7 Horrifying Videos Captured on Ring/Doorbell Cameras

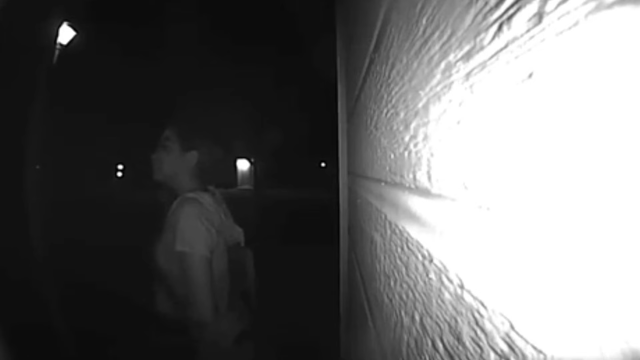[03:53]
This longer video shows a crazy woman terrorizing a man in the middle of the night. Can I talk to the person? What? I said, can I talk to the person who lives here, please? Hey, you got the wrong address.